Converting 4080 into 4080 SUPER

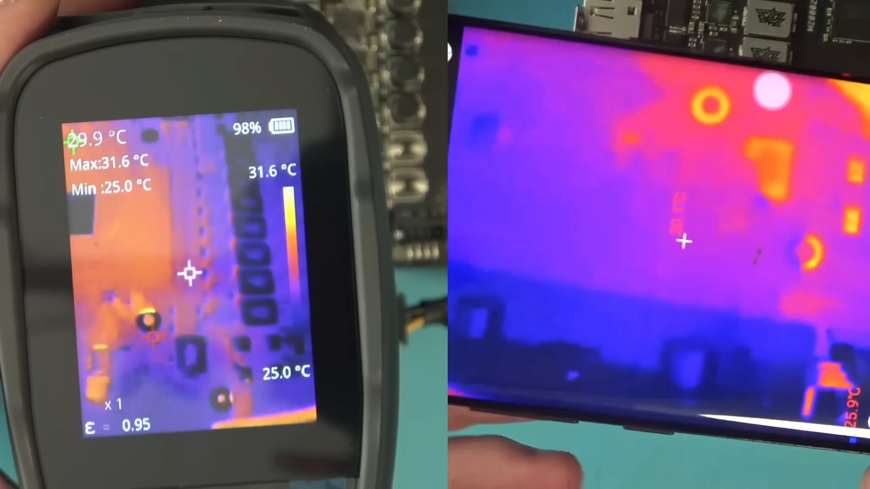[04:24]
On screen: max 31.6°C, min 25.0°C, scale top 31.6°C, scale bottom 25.0°C
Let's compare the image clarity with the P2 Pro,
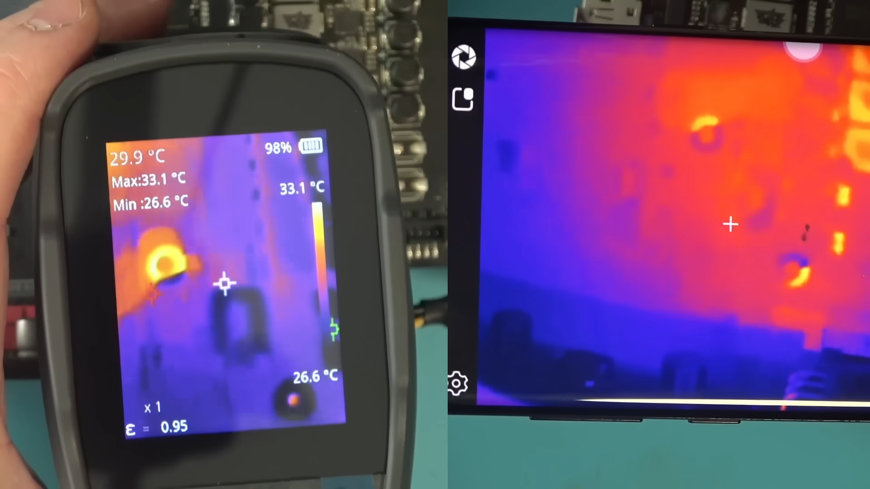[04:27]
On screen: spot 29.9°C, max 33.1°C, min 26.6°C, scale top 33.1°C, scale bottom 26.6°C
and as you can see, it is not much different.
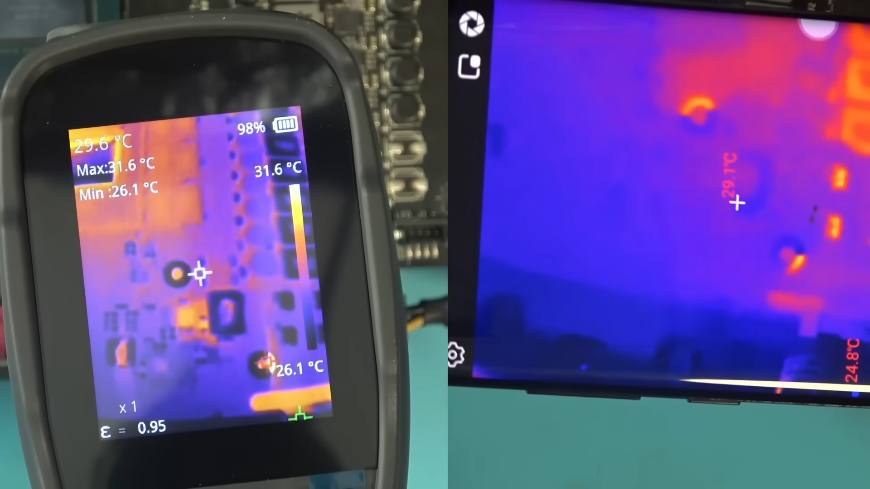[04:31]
On screen: max 31.6°C, min 26.1°C, scale top 31.6°C
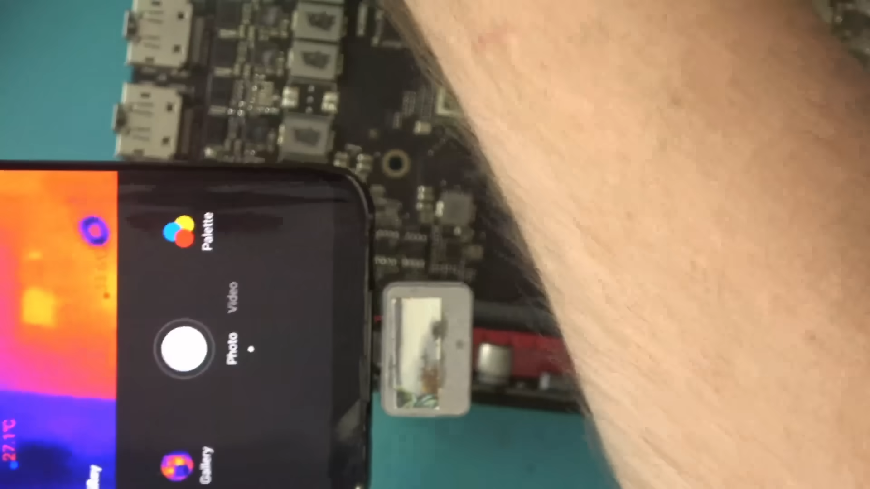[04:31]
However, the infrared comes with a micro lens, and as soon as you pop that on, a whole new world of electronics is revealed.
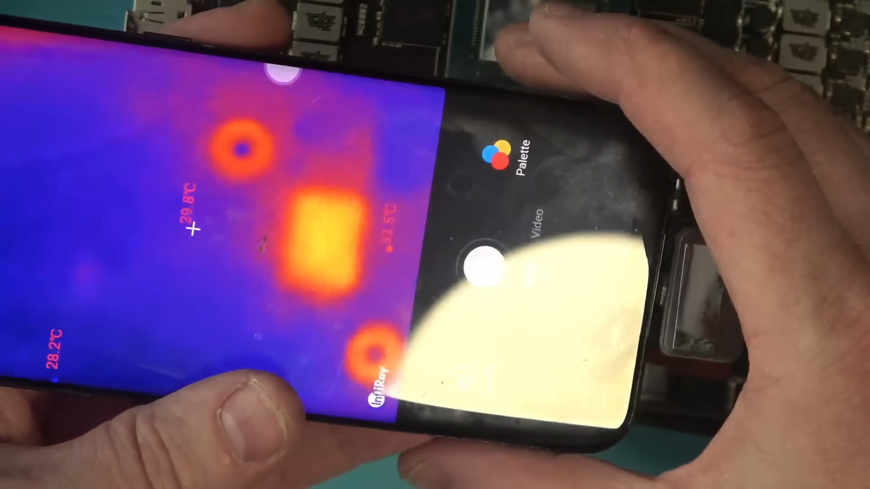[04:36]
On screen: spot 29.8°C, max 33.5°C, min 28.2°C
In fact, macro lens makes things so good,
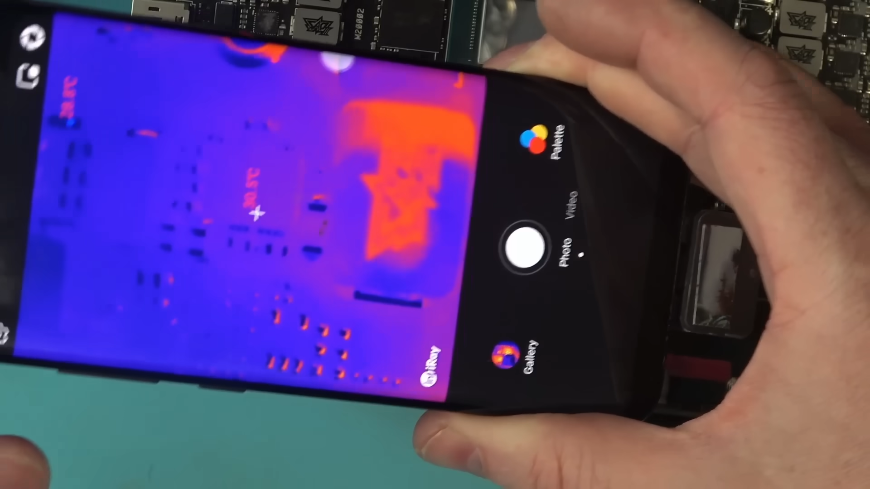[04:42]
you can even see individual pins for this MOSFET. That's incredible.
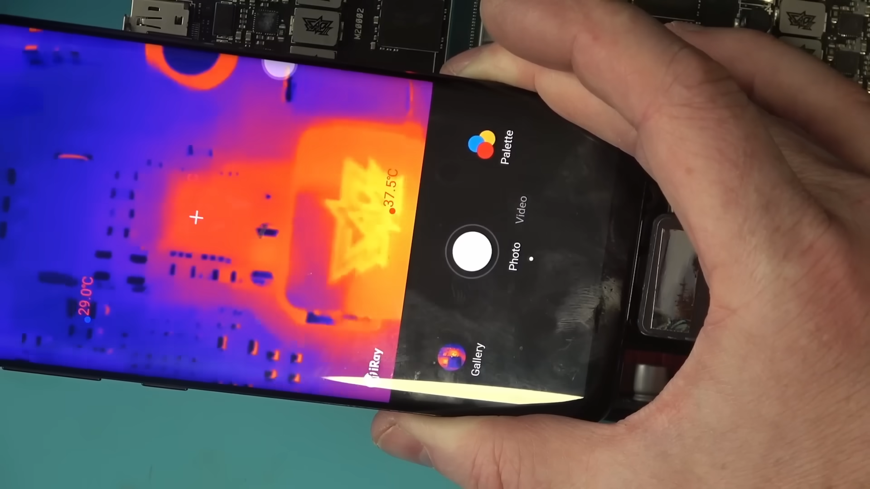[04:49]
On screen: max 37.5°C, min 29.0°C
So it seems that the top-down has lost its battle once again.
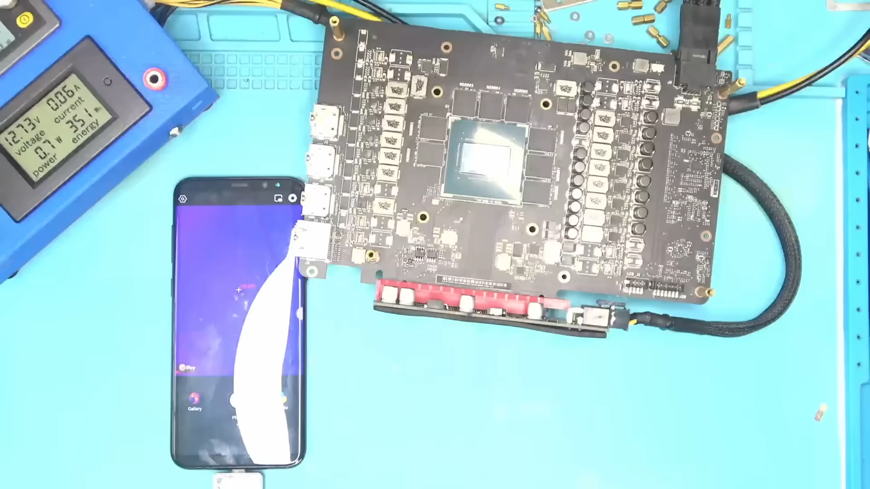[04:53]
If top-down wants to save itself, I highly recommend them to design a macro lens for this camera as quick as possible, and either include it or sell it separately,
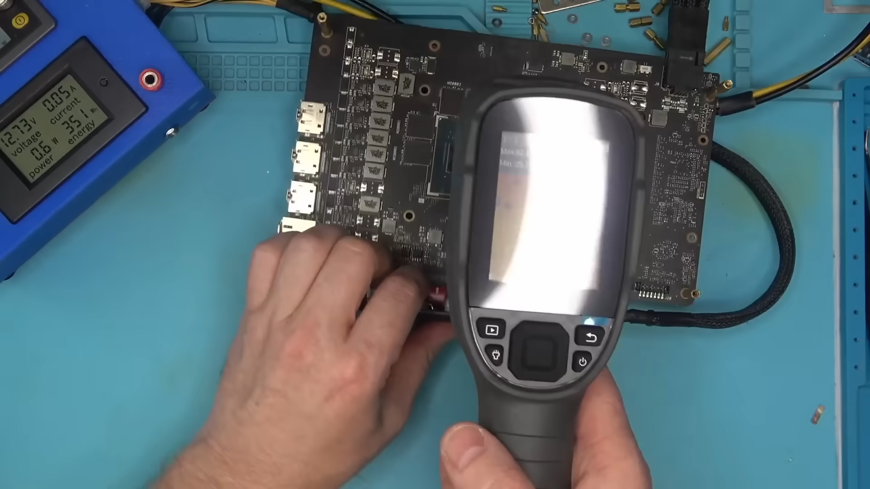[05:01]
because macro lens makes a night and day difference. Have a look.
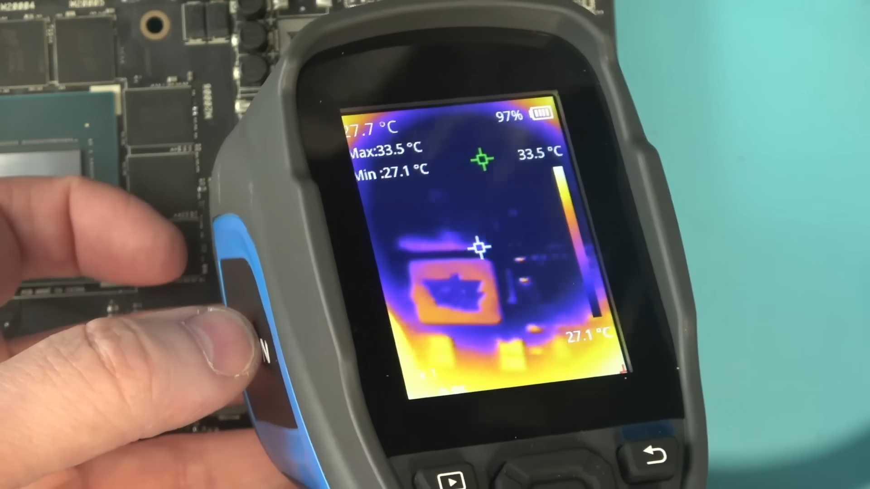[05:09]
On screen: max 33.5°C, min 27.1°C, scale bottom 27.1°C
I'm trying to use a infrared macro lens for this camera, and it seems to work. If this camera had a macro lens, it would smash its competition.